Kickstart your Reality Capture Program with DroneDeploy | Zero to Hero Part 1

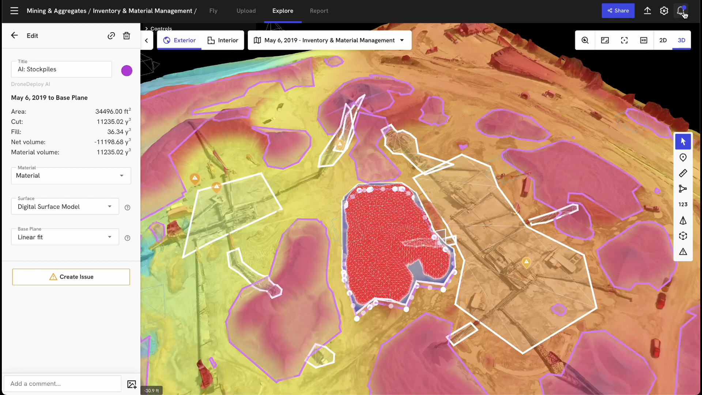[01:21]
monitoring a mine and tracking stockpile inventory changes through our stockpile AI tools, managing and inspecting critical assets such as cell towers,
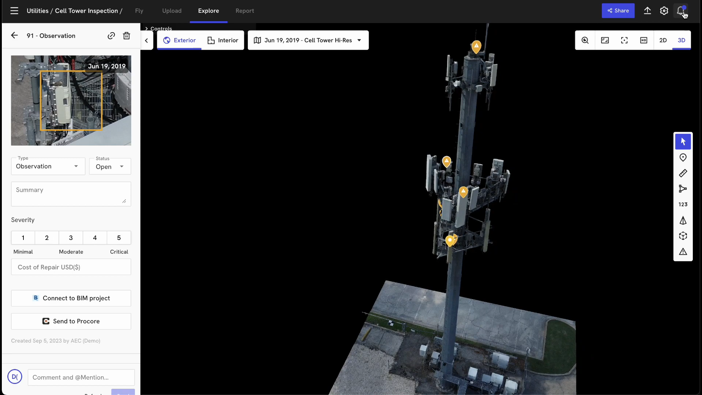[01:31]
or whatever site you're looking to digitize within DroneDeploy. A DroneDeploy project is a digital model of your site, allowing you to measure, inspect,
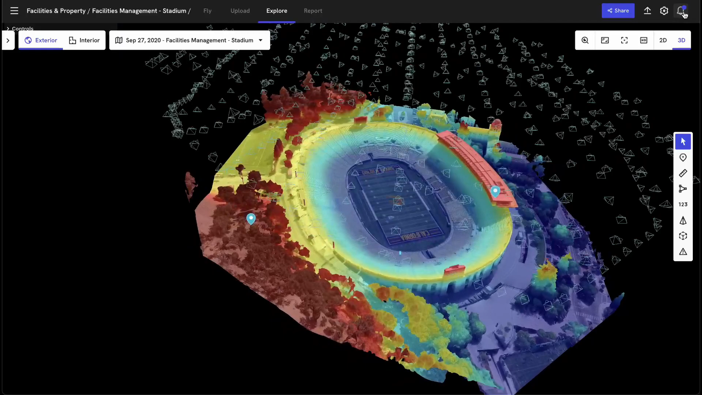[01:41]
or analyze your site across time, and to see it the way we naturally see the world around us, with our own two eyes.